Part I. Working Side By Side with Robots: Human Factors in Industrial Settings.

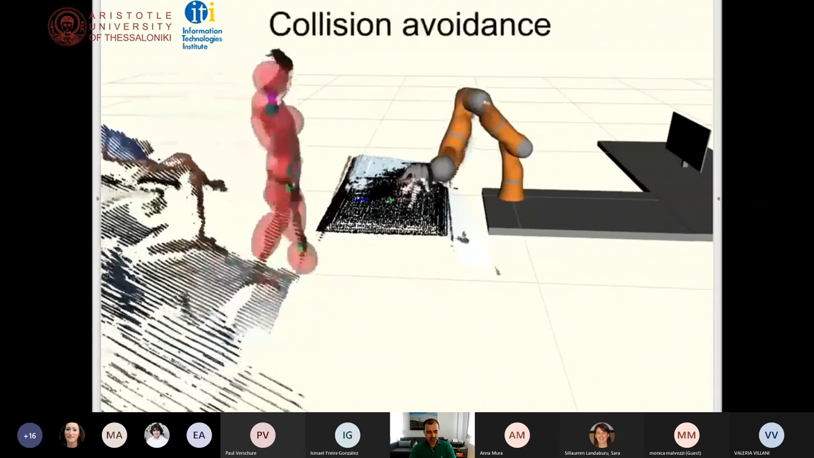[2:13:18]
on revision, we can calculate this collision avoidance signal and adjust the trajectory of the robot to avoid contacts with the entire kinematic chain of the manipulator and not only with the end effector.